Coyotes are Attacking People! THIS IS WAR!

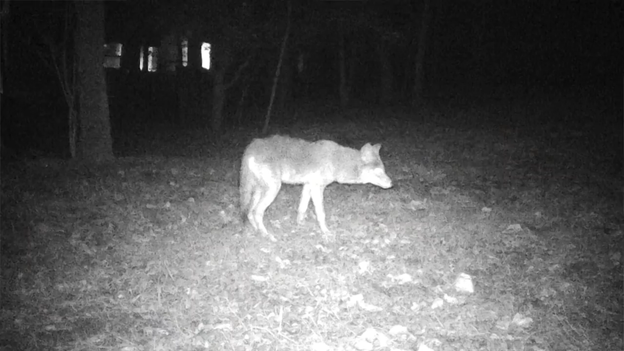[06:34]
I mean, it looked like a daggum German shepherd out there. Just noticed these coyote tracks going in a crazy pattern back and forth skirmishing.